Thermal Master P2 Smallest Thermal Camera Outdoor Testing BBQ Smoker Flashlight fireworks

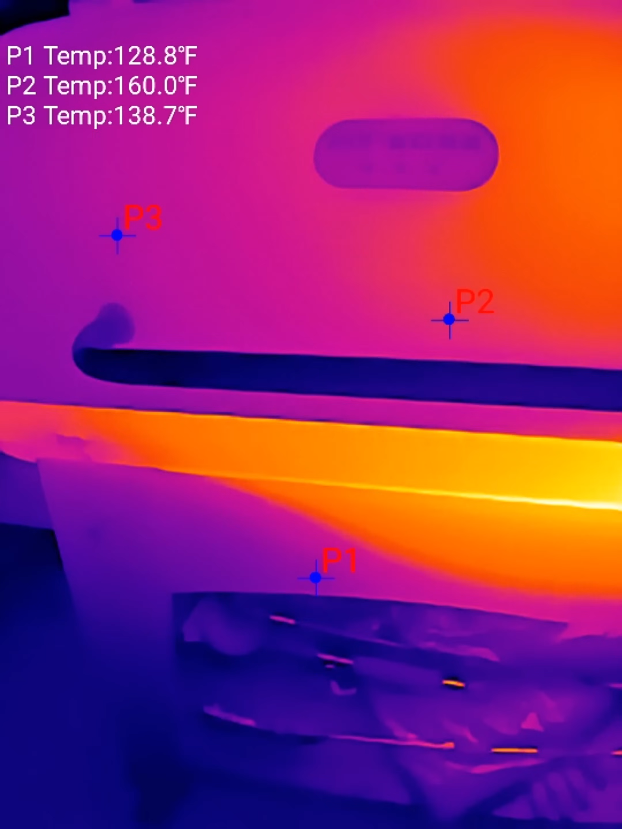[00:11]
Alright here we go. I was really curious what this looked like on a thermal camera.
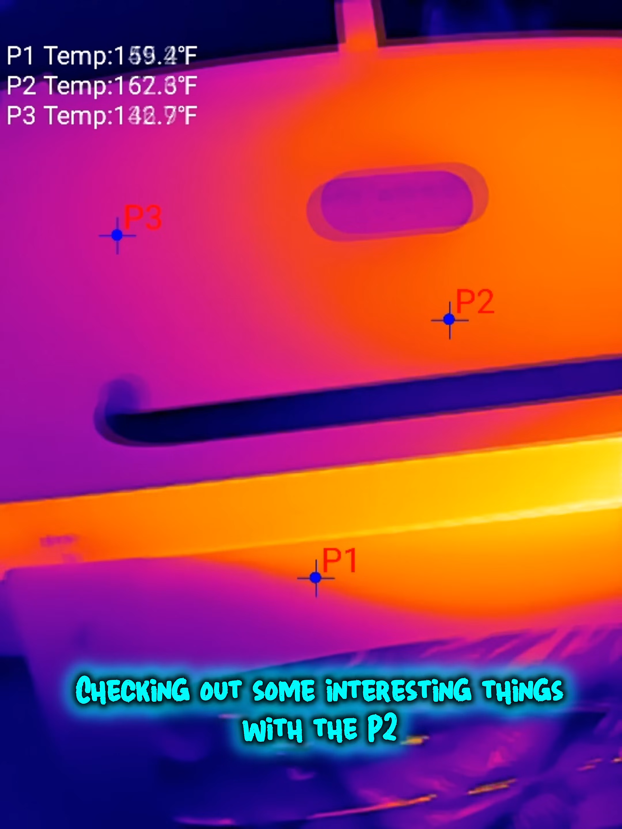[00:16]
And it is so cool.
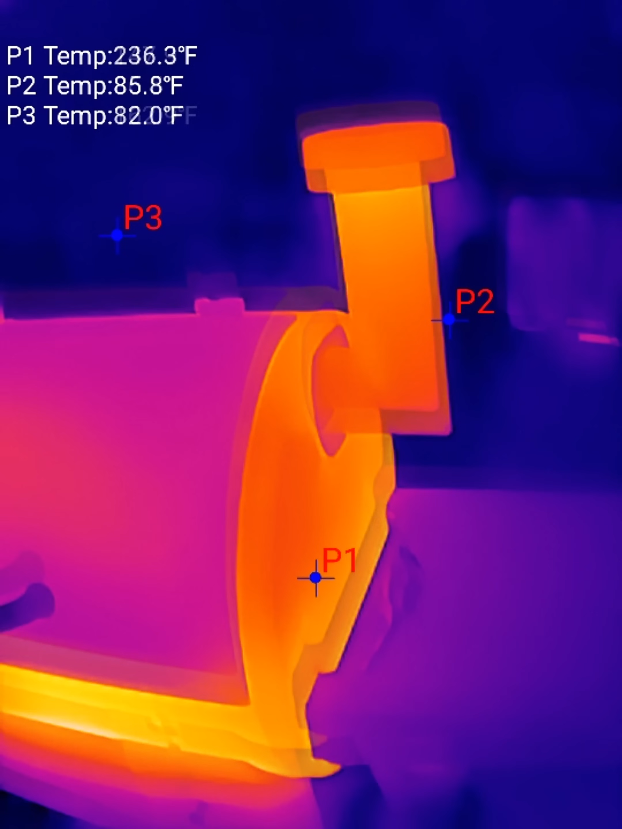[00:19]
Oh wow that is so cool.
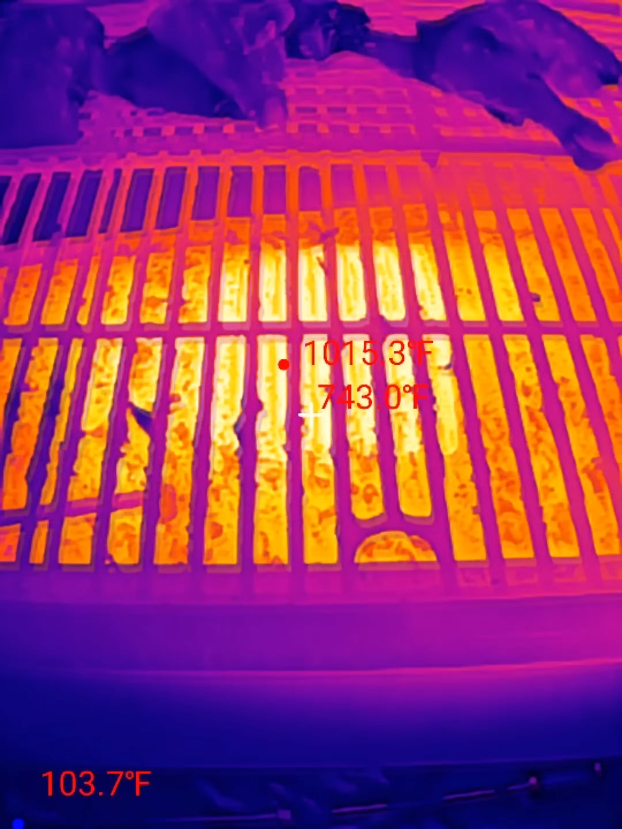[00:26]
1050 degrees. It's a little warm.
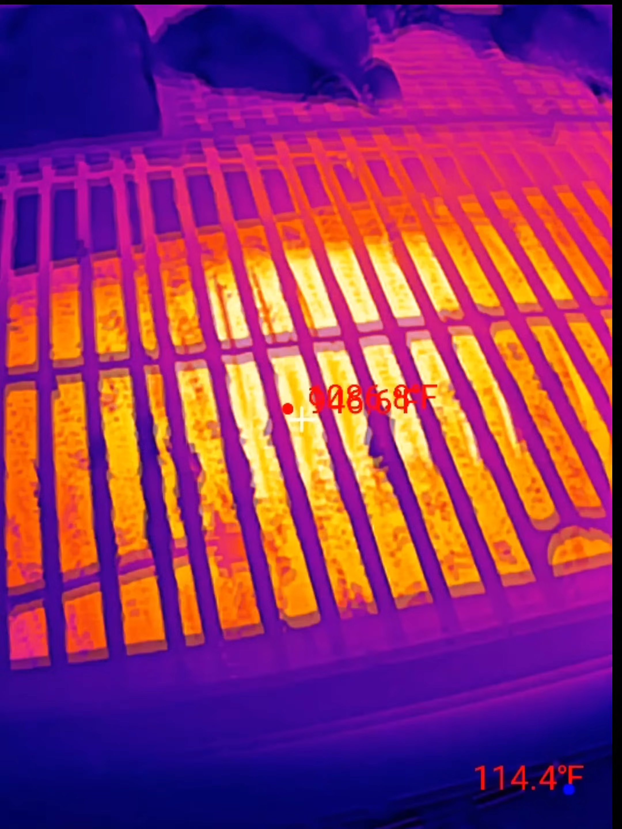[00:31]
Kind of maxing it out at about 1100 there.
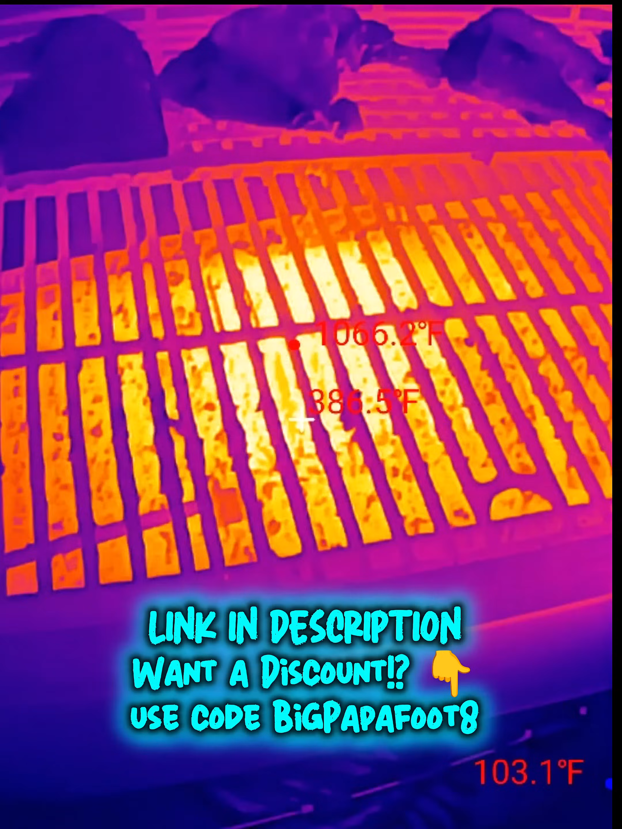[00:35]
On screen: max 1066.2°F
That is cool.
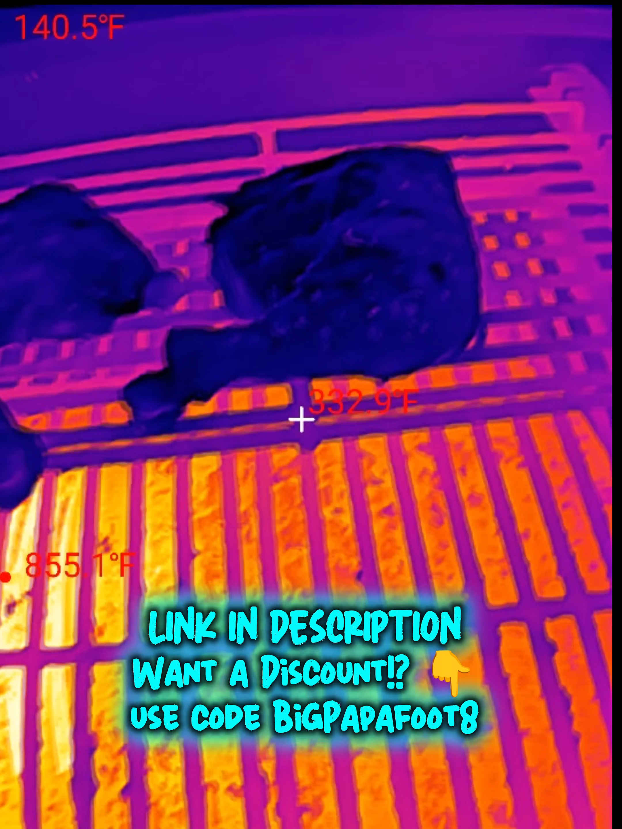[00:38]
See the chicken is about done.
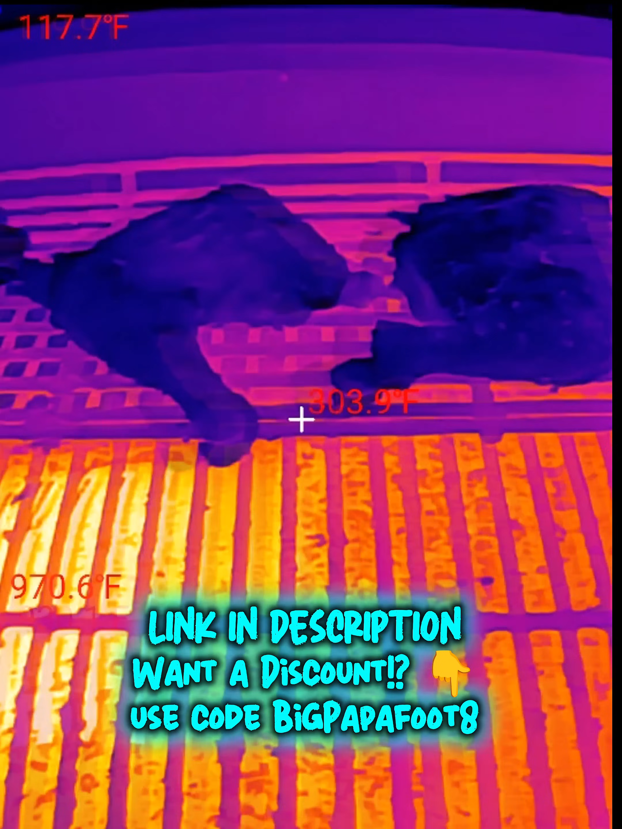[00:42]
On screen: spot 303.9°F
Chicken is on the smoker.
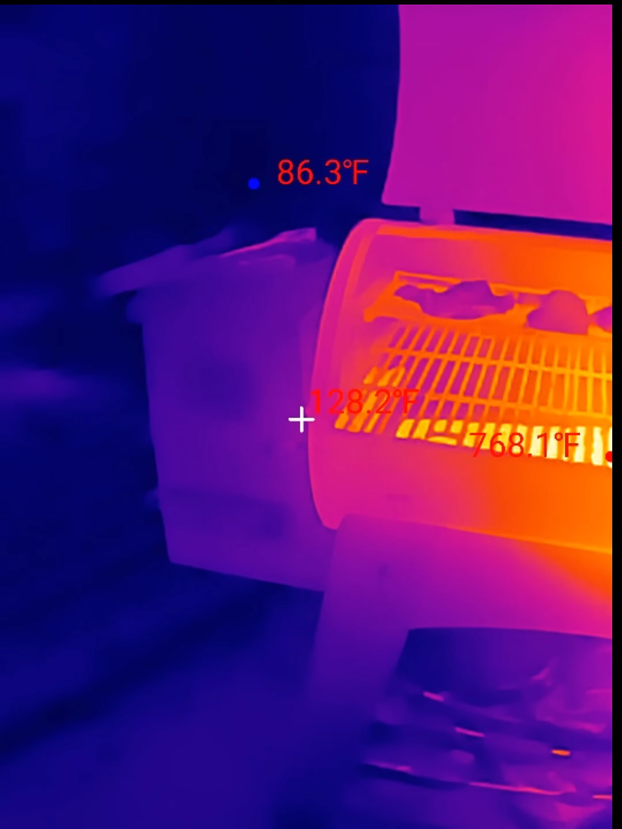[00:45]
On screen: spot 128.2°F
That's really interesting. So that is what the smoker looks like through
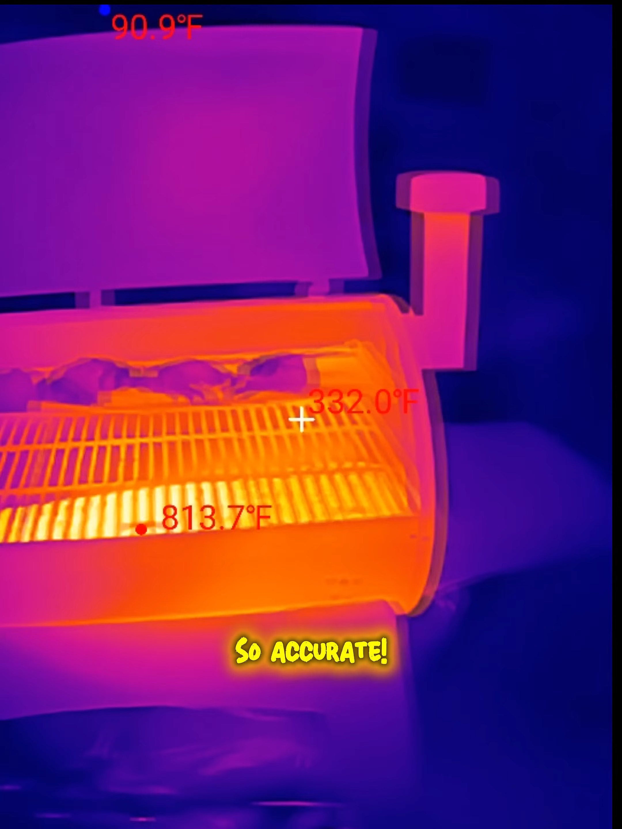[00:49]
On screen: spot 332.0°F, max 813.7°F
the world's tiniest thermal camera.
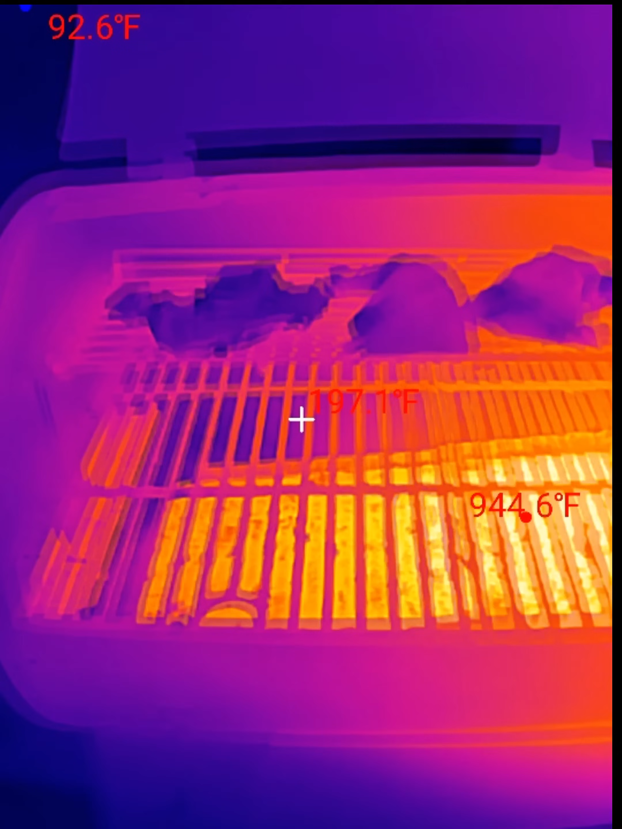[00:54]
I love that you get all the live readings. It's so cool. You can have zoom.
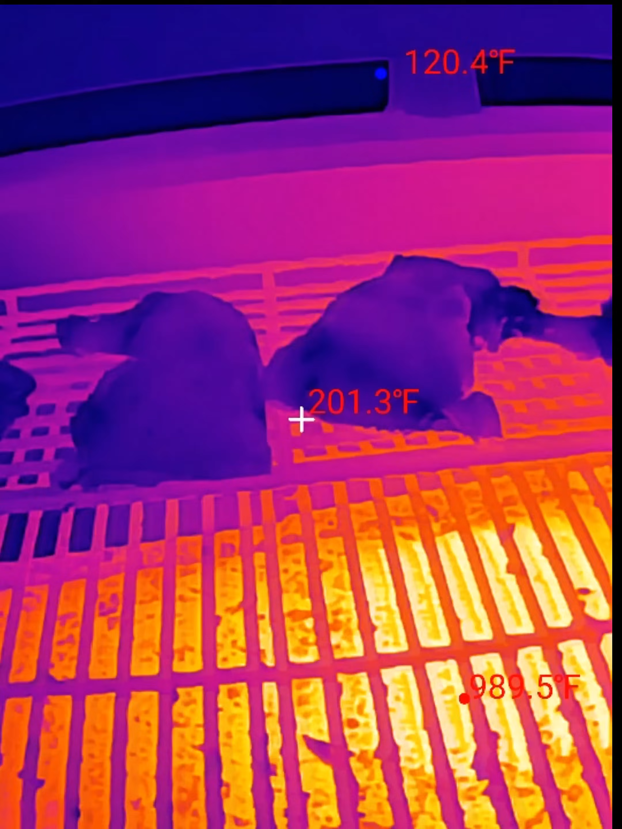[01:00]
On screen: spot 201.3°F
That's awesome.
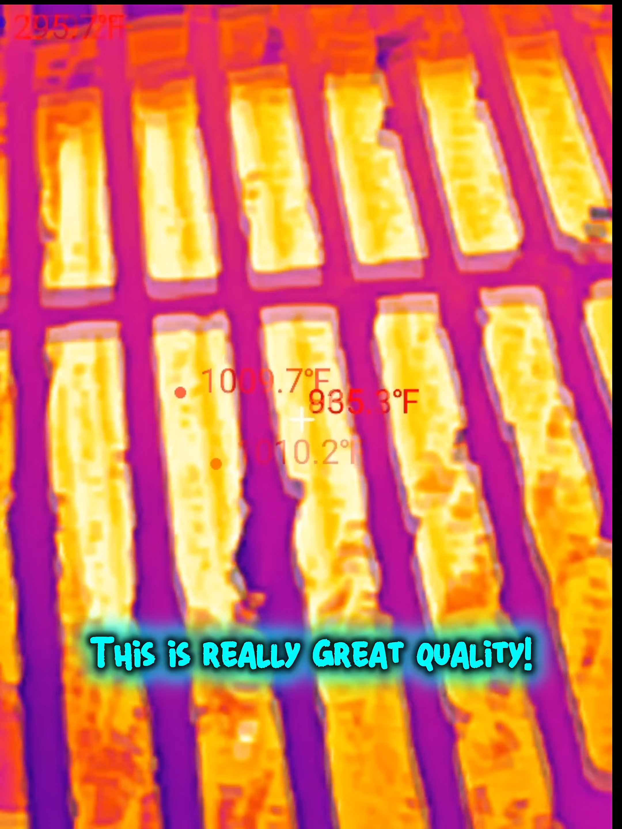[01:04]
Yeah it's very hot. That's cool.